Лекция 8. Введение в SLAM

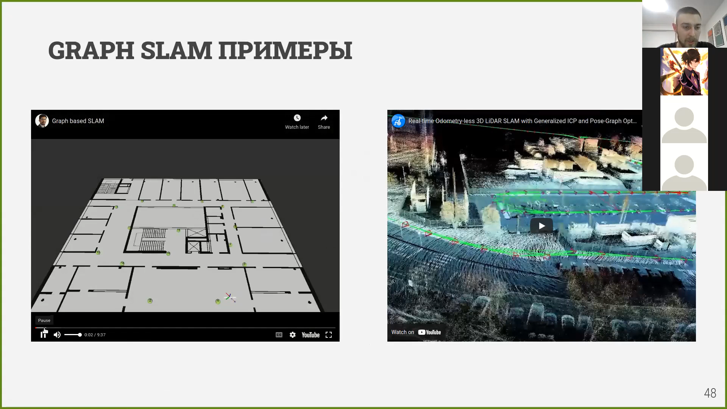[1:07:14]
Посмотреть просто, как этот граф может выглядеть. Здесь вот, значит, сейчас я могу это открыть побольше. Так видно, да?
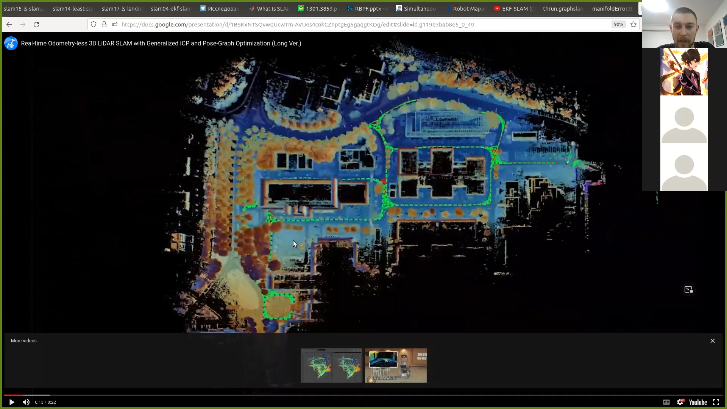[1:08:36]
Здесь уже 3D, то есть у нас облако точек лидарное, но в 3D, вот видно, как мы строим этот,
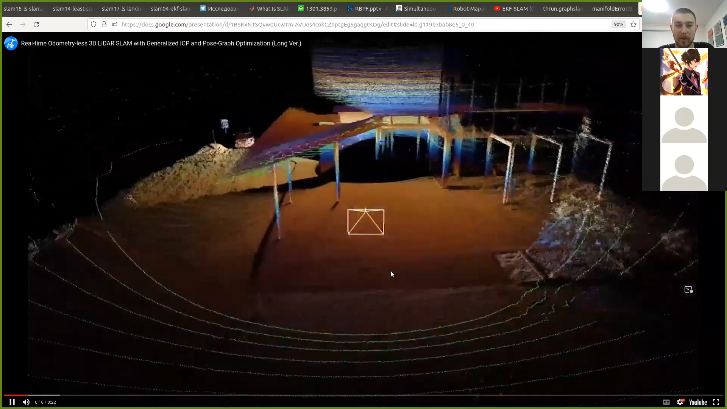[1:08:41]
вот это показывает некую камеру наблюдателя, а вот красный здесь, это положение камеры.
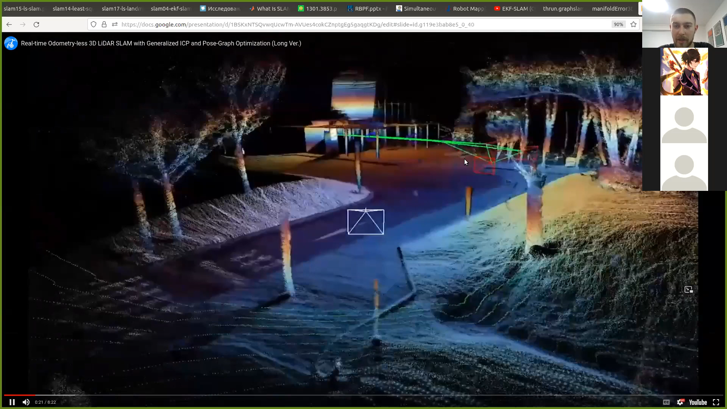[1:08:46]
Видно, что там тоже появляются зеленые связи.